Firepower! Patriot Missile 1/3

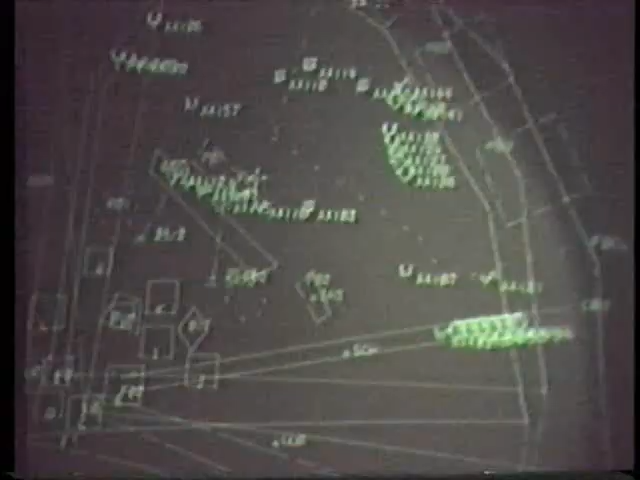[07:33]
The radar is the only reliable guidance method for long-range air defense missiles, so it formed the center of the new Patriot system.